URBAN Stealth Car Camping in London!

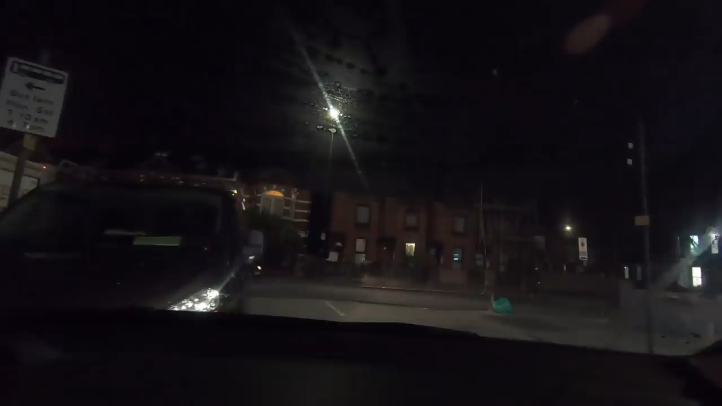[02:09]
I love it when people park so close to you that you can't even get out. Wow, now this person's coming. Come on.
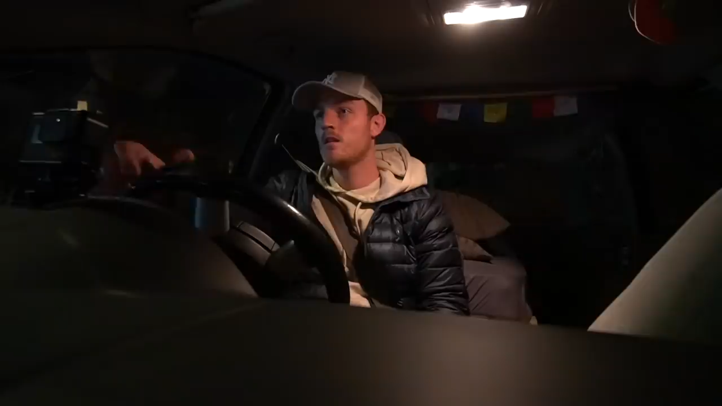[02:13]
Are you joking? Are you parking there or what? What are you doing? Jesus. What's she doing?
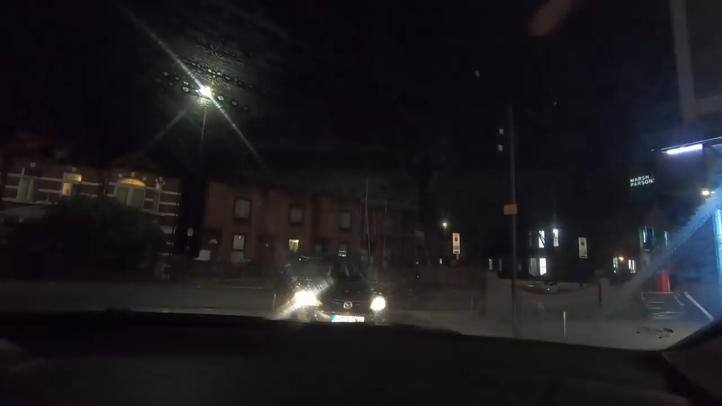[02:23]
Oh my god. Mucking about. Everyone just pulls out in front of you. Christ almighty. I'm excited for tonight.
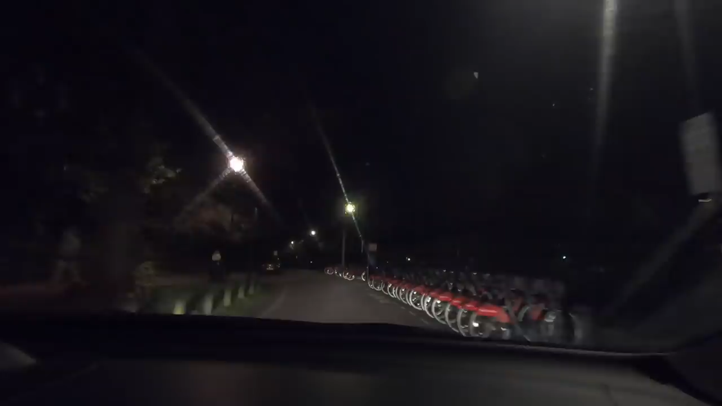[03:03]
There's one car up on the left there. I'm going to turn my light off. Just so I don't look suspicious.
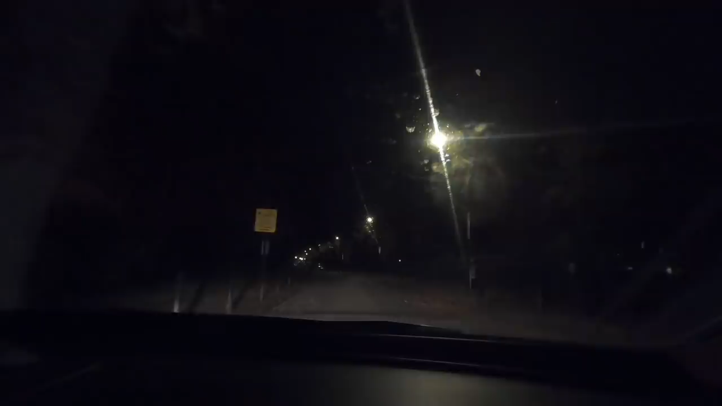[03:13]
I'm probably being completely paranoid. Where is the least amount of light? Let's go here. Jeepers creepers. Oh god. There's a parking sign just there. Okay. I think we've done it. Let me show you what this sign says.